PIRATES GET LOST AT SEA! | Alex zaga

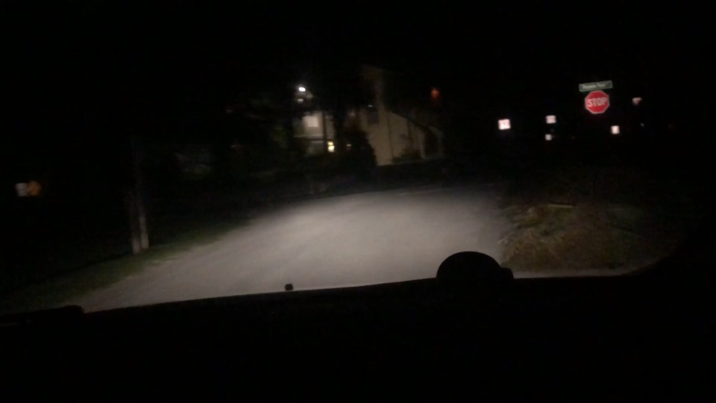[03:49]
so down and pulling right into the sand right here oh my god